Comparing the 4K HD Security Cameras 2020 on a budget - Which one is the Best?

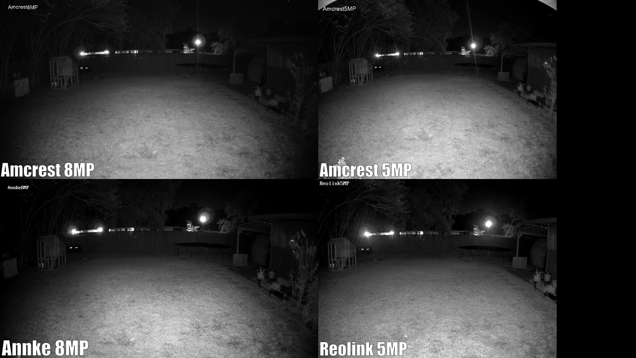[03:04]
That way we would not see the IR from each different camera. Now I know some people always ask, hey, can this thing read license plates?
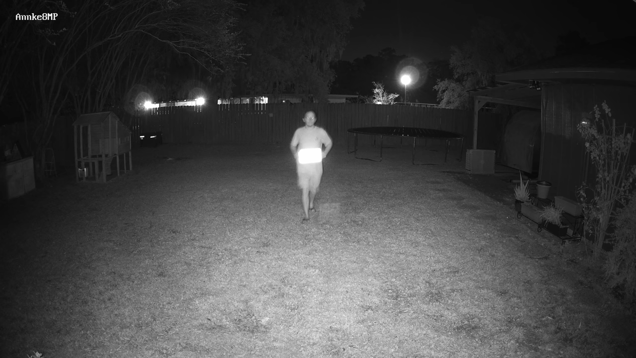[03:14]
If you need to read license plates in a dark area with infrared, probably stick to a well zoom camera that is a LPR camera,
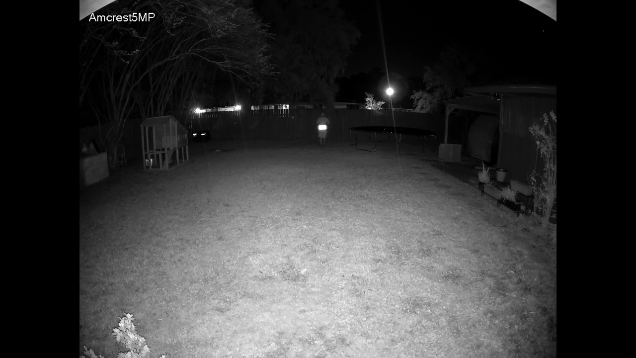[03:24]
or they'll refer to them as ALPR for advanced license plate reader, because I'll show you exactly why. We tested this on every single camera and had pretty much the same result. The IR just simply blows out the entire license plate due to the reflection, and you will not be able to read it.
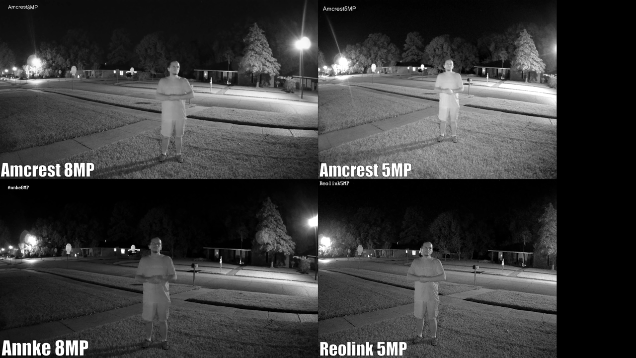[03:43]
It's in a little area that has more from street lighting with this individual that's just staring off into space. And we did turn off the IR on each of these cameras. Now this is more of my favorite shot that just really won me over previously on the Amcrest 5 megapixel.